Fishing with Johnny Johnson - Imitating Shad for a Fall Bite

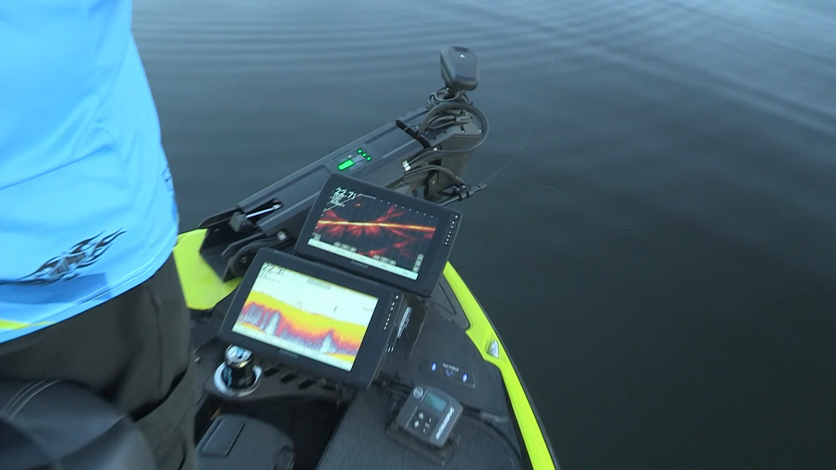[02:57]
So all I did was turn back and go back a little bit, and drop straight down, and boom, he hit it.
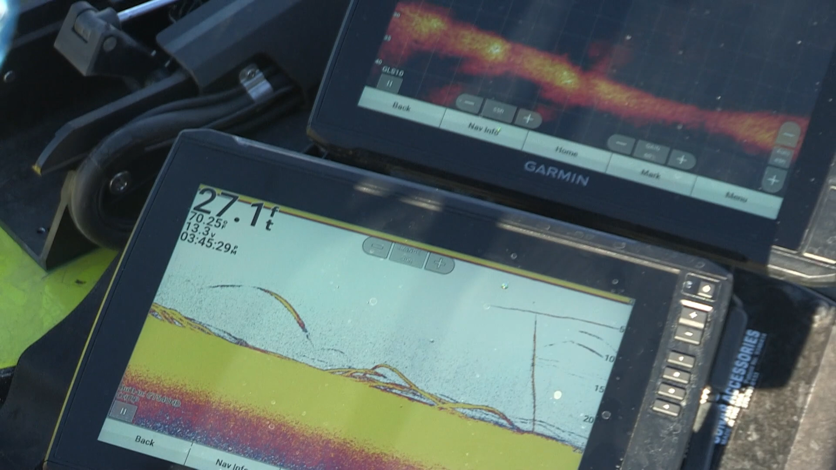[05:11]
On screen: depth 27.1 ft
You can see on the graph how thick they are down there. They're just thick down there. They're on the bottom.
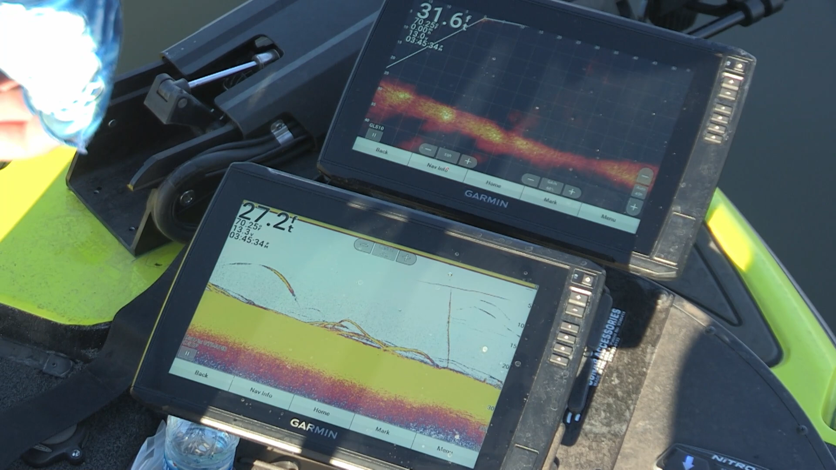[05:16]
Now see how we kind of missed the- the fish. There's some there.
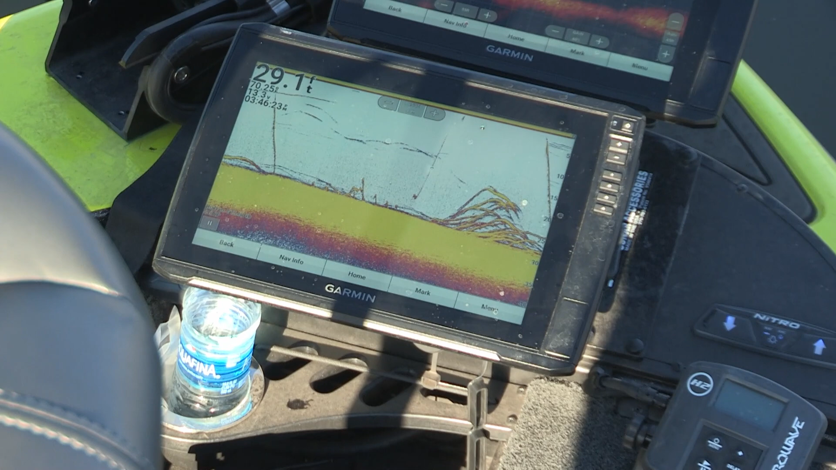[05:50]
Look at those fish down there. It's spaghetti noodles. We're gonna go right down there. We kind of caught up behind them. Sometimes they'll see it and they'll come and they'll get it. But this type of bait, instead of giving real quick twitches like you would with a spoon, I'm just kind of pulling it up and feeling it pop.
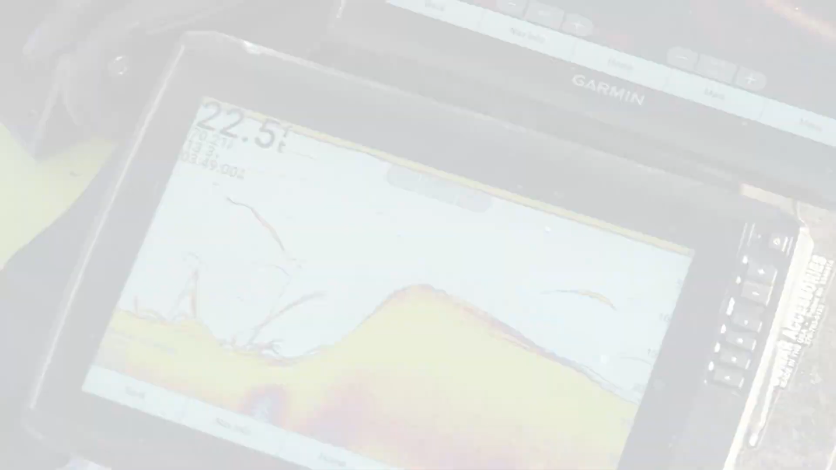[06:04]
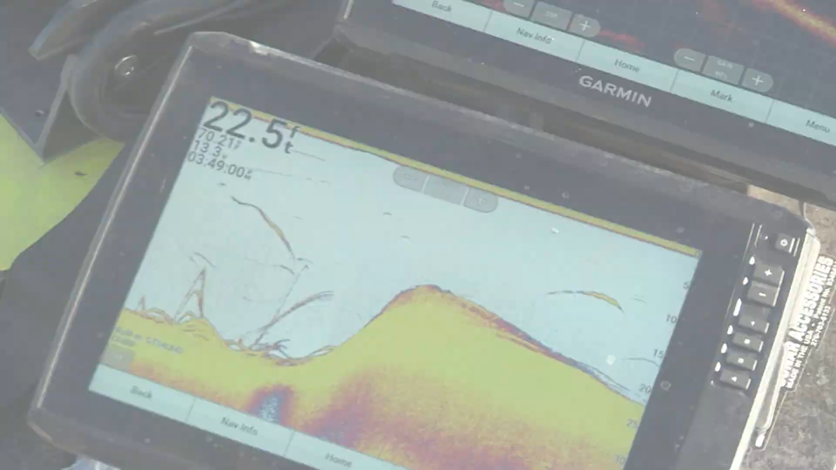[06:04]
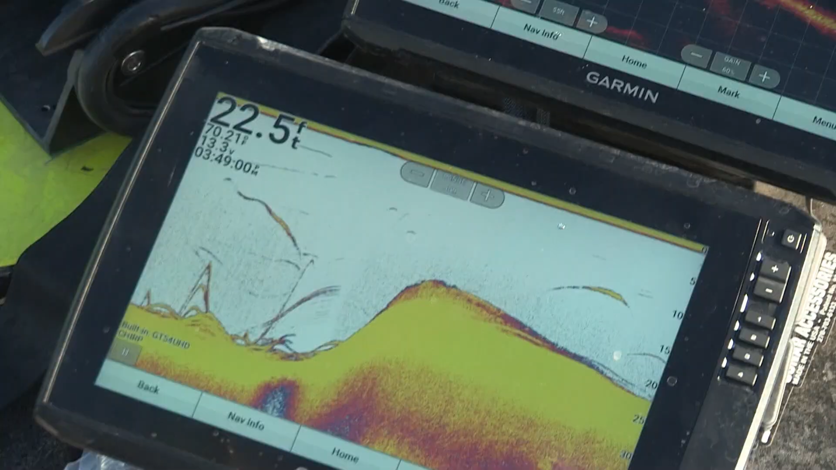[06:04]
On screen: depth 22.5 ft
Okay, look at these fish. See how they're sitting down there in 30 foot of water? We came up to 20 foot of water.
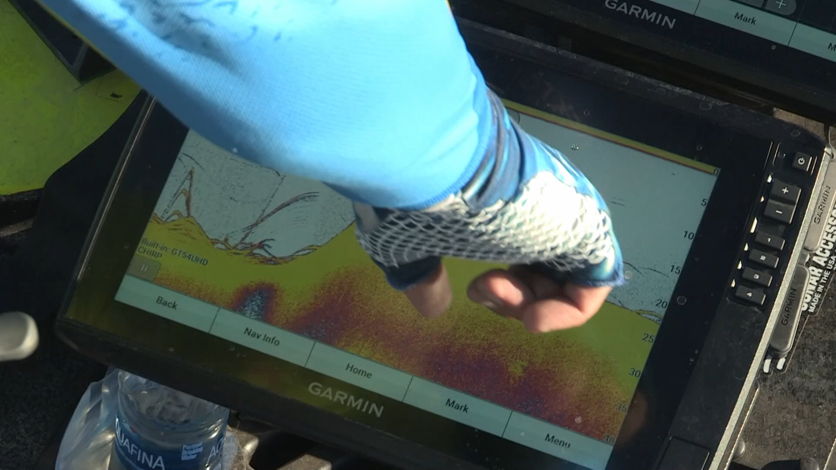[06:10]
There's some fish up in here. But down there in 30 feet, look at that.
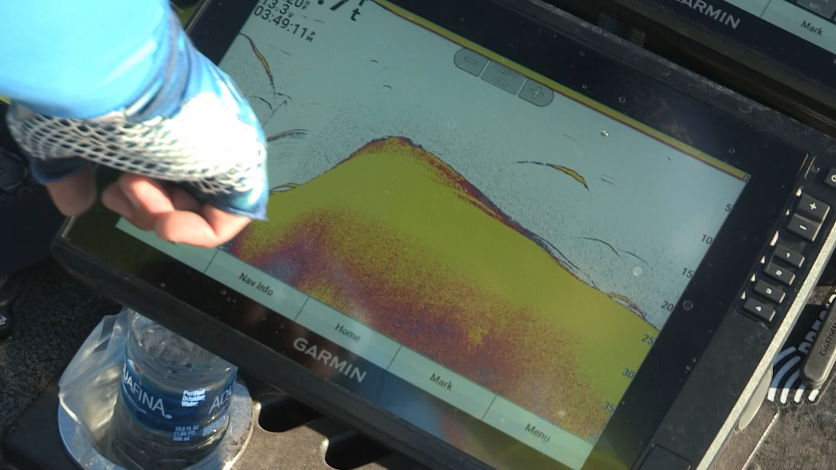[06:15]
Just spaghetti noodles down there. A lot of times that tells you where the fish are kind of hanging out at.
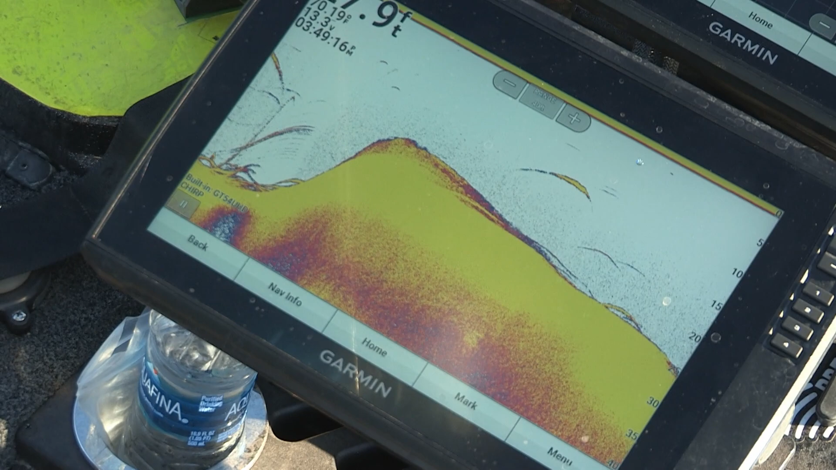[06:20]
So always remember that when you're going around, you can find the fish using that graph, find out when you come off the bank, where those fish are.
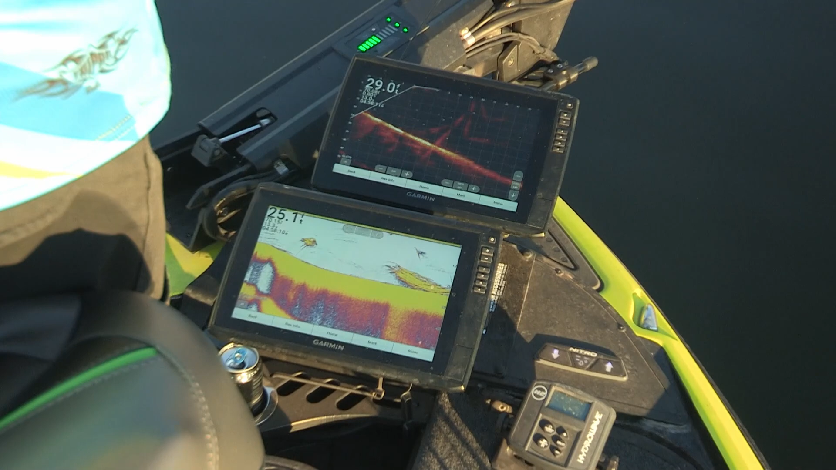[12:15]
You can see the blade falling down. Let it fall down and see if something will- we'll get it.
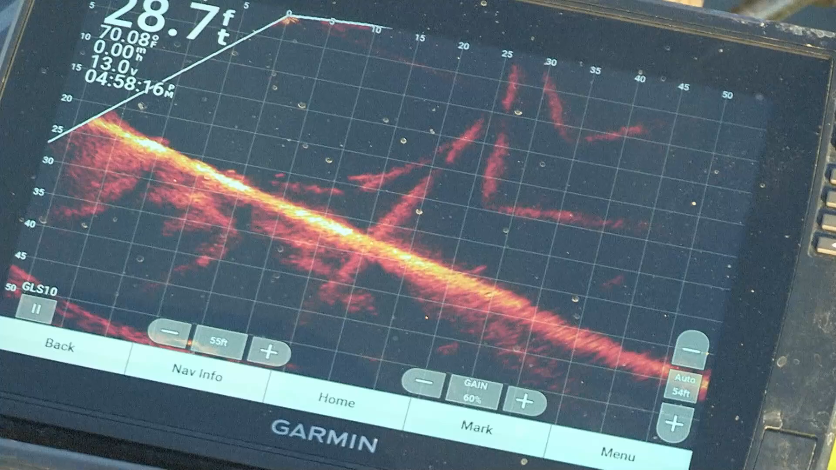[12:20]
On screen: depth 28.7 ft
I prefer to see them swimming with the blade. I'm looking for those swimmers. They gotta be here somewhere.
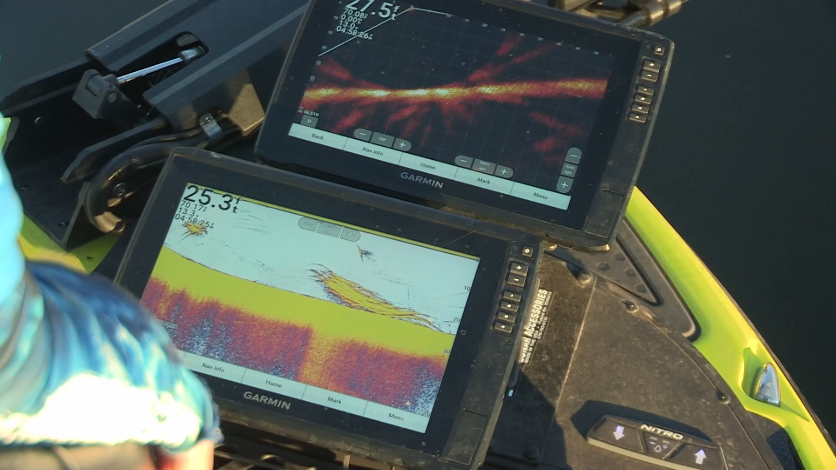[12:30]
Ooh, I got bit. I gotta find- I gotta find that school. There they are. There's the school there.